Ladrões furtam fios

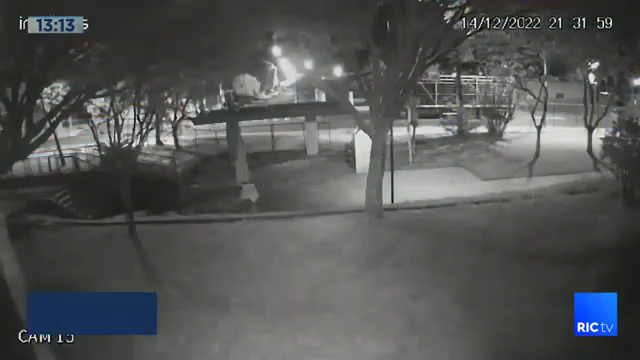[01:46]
Ladrões que se arriscam diariamente pra retirar os cabos aí pela cidade.
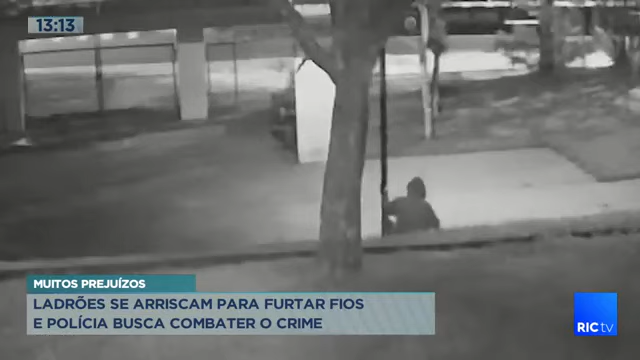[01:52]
Fios furtados que abastecem o mercado ilegal. E a gente precisa da denúncia também da nossa população pra coibir essa prática. A imagem mostra dois criminosos cometendo furto de fios na escola municipal Caique, no bairro Santa Cruz. Eles se movimentam pelo pátio. Um deles se abaixa e corta. Depois do crime, eles fugiram. Mas foram presos em flagrante pela polícia militar com os materiais levados do local.
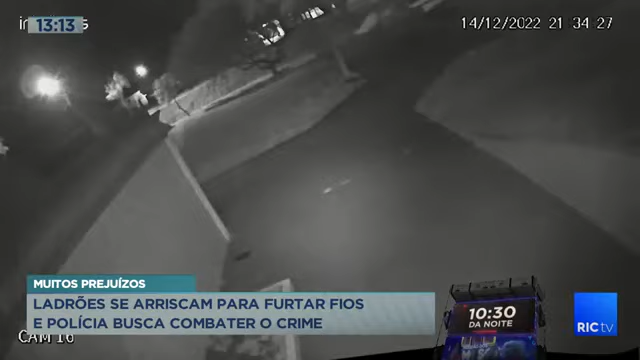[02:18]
O secretário de segurança pública de Cascavel relata dificuldade com este tipo de crime que parece só aumentar na cidade.
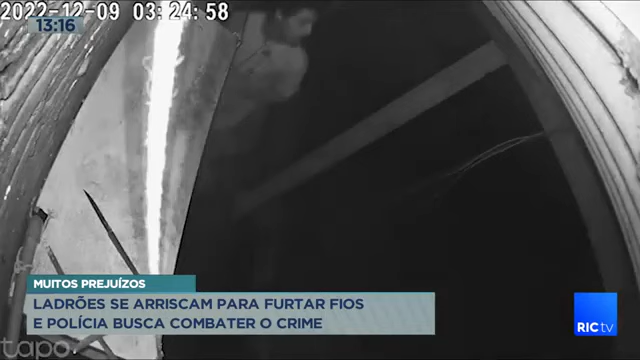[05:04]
Sem perceber que estava sendo filmado, tenta furtar os cabos. Corta o fio e leva uma descarga elétrica. Mesmo sendo um choque forte, ele se recupera e vai embora, sem ferimentos.